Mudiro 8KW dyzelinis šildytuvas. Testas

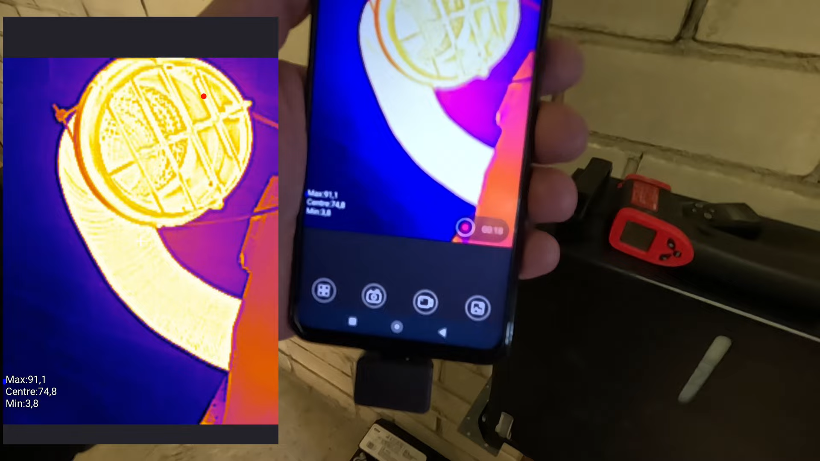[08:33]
Oro putimas maksimaliai piksuoja 90 laipsniai.
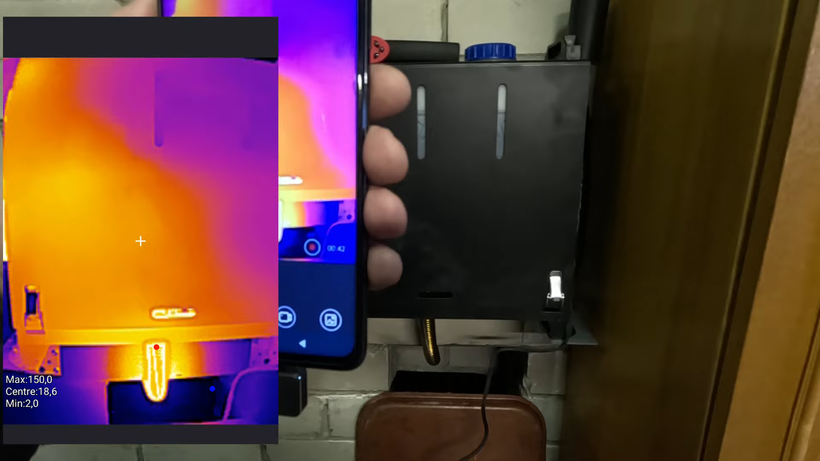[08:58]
Rašo apie 20 laipsnių šitoj vietoj.
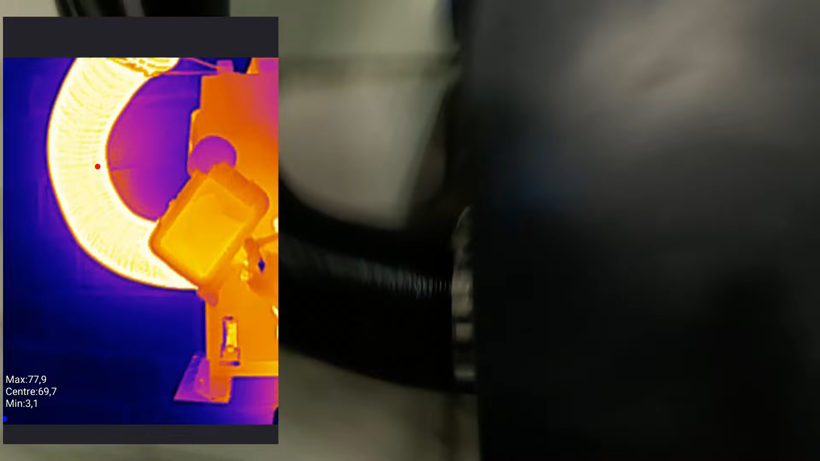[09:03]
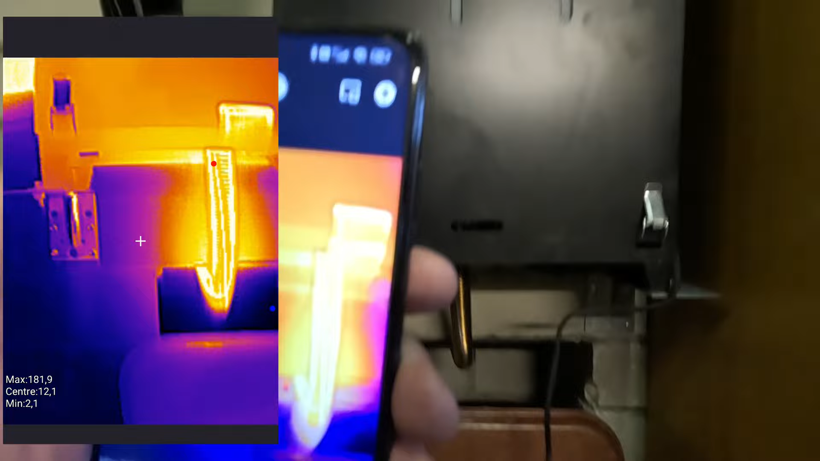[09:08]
Taip, ką fiksuoja išmetimus. Išmetimą fiksuoja 199 laipsniai.
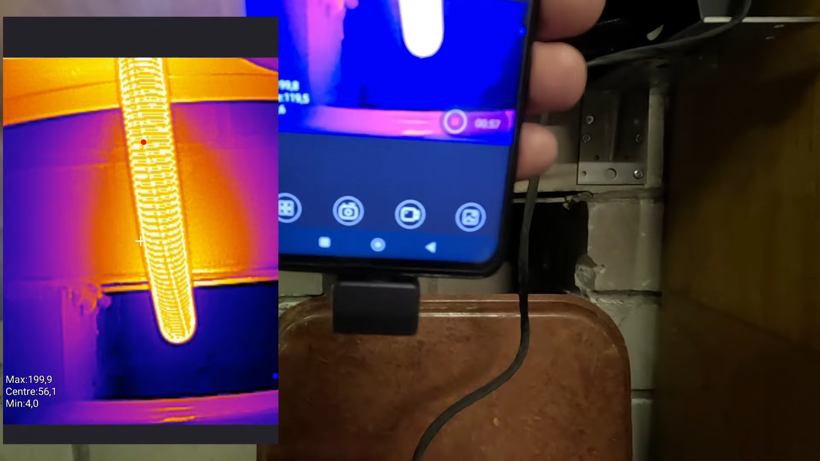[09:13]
Maksimaliai.
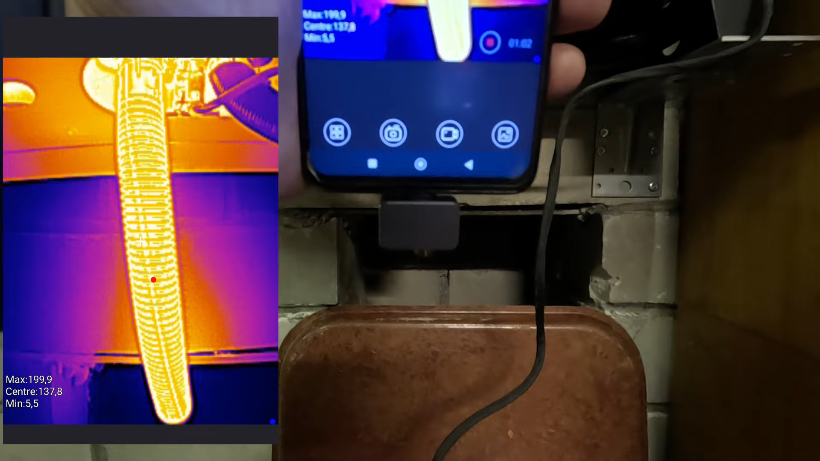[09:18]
Gali būti ir didesnė temperatūra,
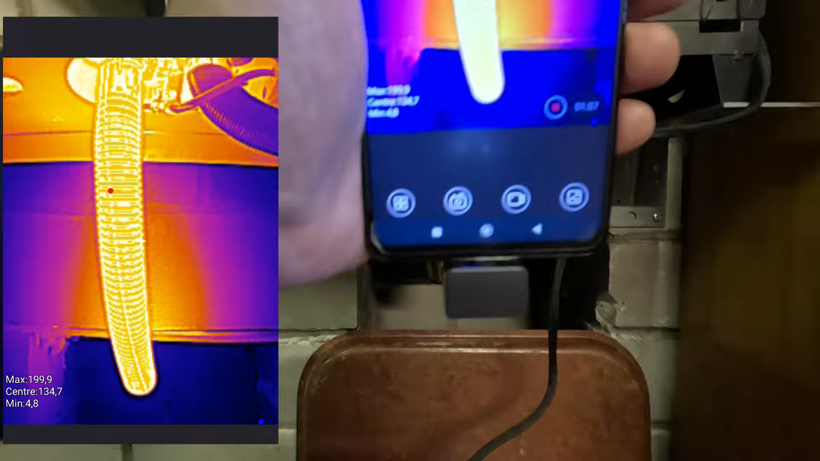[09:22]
nes šis termo vizorius iki 200 laipsnių te rodo.
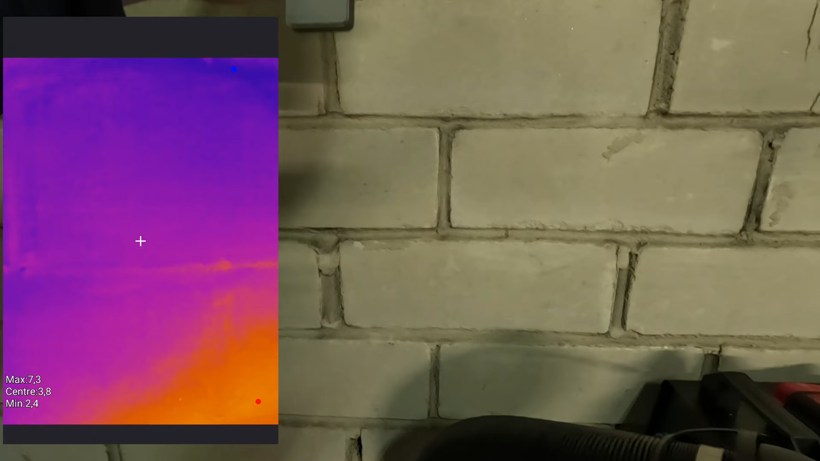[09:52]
šiek tiek sušilo. 3 laipsniai. Pažiūrėm spintą.
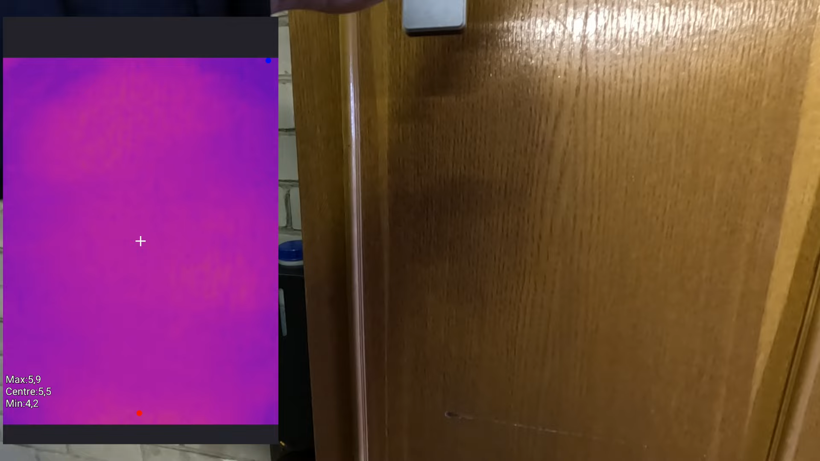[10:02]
Spintos paviršius 5 laipsniai, 5 su pusę. Na, kad labai sušiltų patalpa.